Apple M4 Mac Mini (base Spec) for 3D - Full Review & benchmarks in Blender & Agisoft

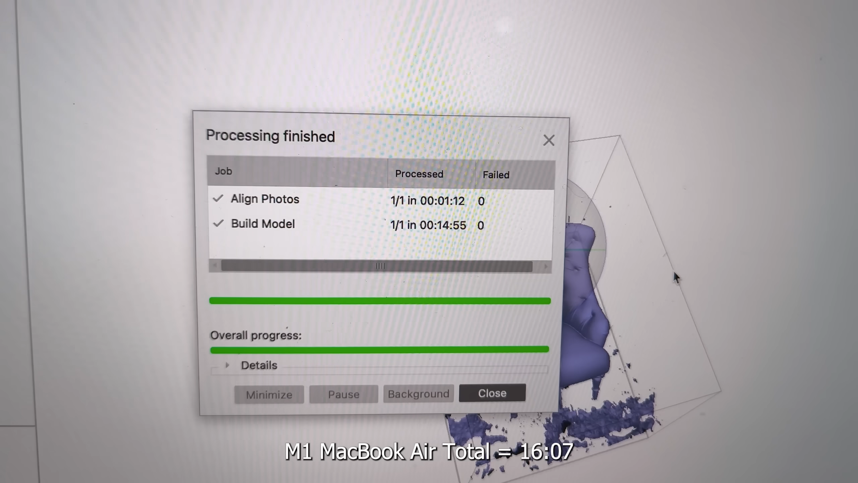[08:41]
And the M1 MacBook Air coming in at 16 minutes, 7 seconds.
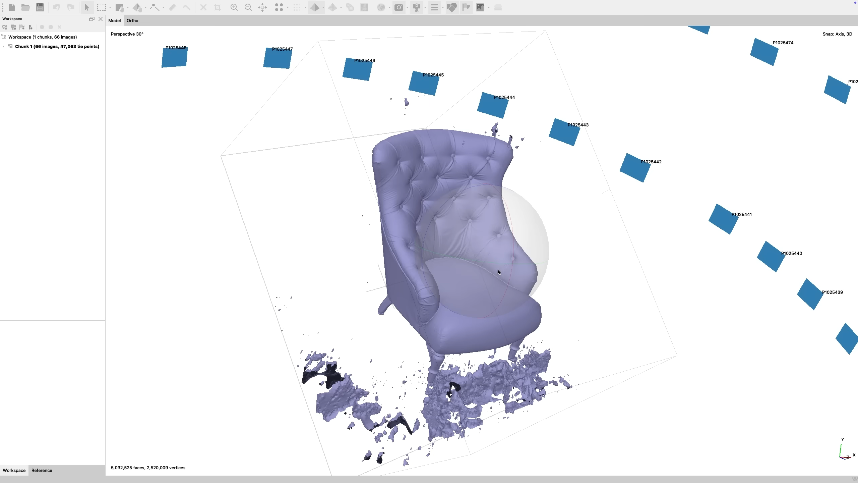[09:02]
Let's look at this data again in Agisoft on the M4.
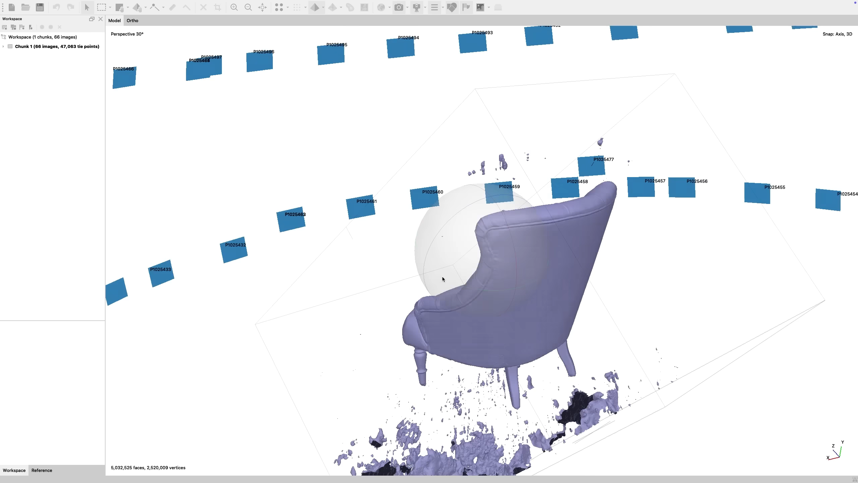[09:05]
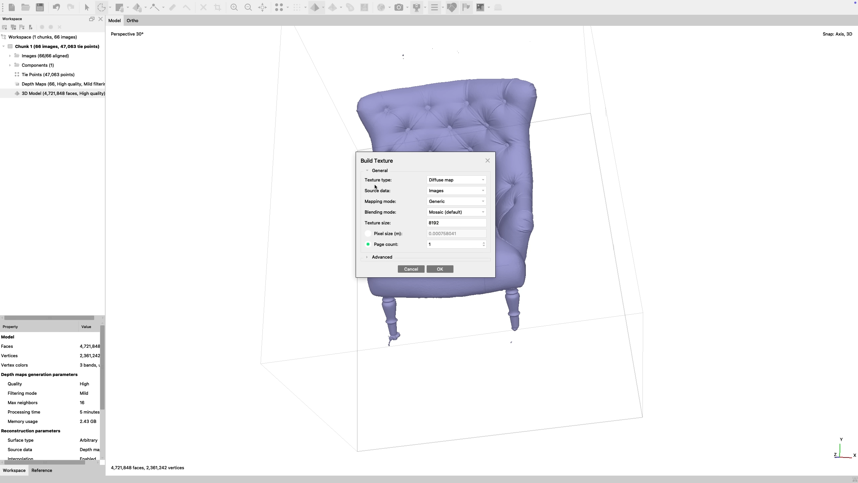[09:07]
First, I build the texture, which is a part I didn't do in my benchmark and I probably should have.
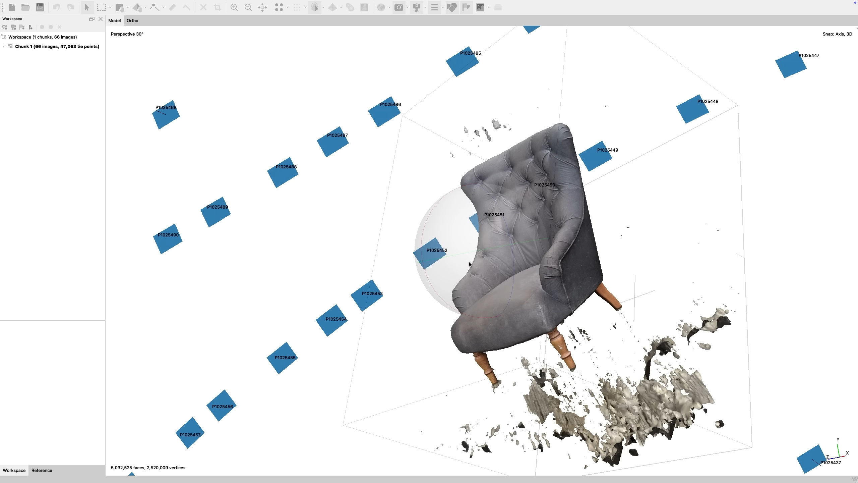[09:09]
And then I look at the resultant 5 million poly mesh.
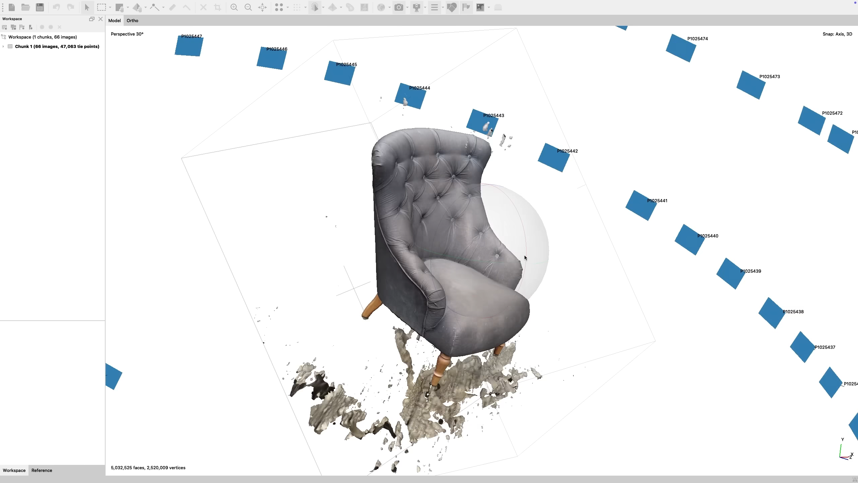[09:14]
This navigates smoothly and I can use the cropping features
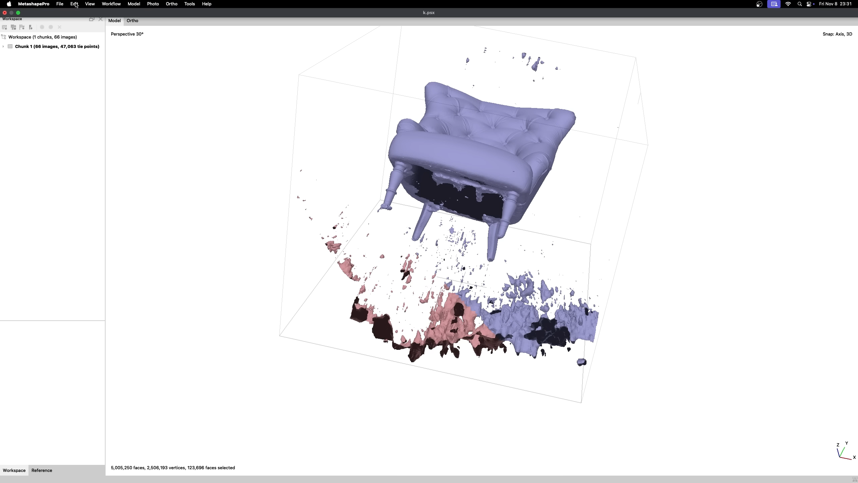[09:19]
and the removing of
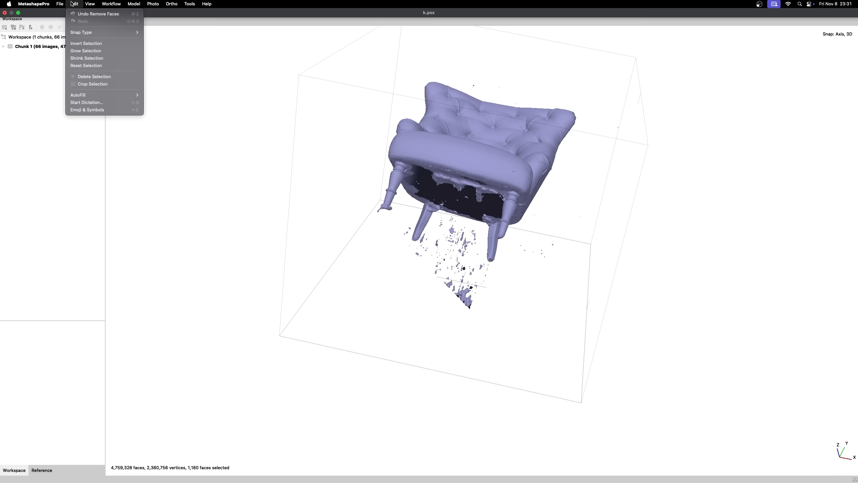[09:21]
unwanted mesh with no glitches and no memory problems. I can also export rapidly for import into Blender so we can have a closer look at this.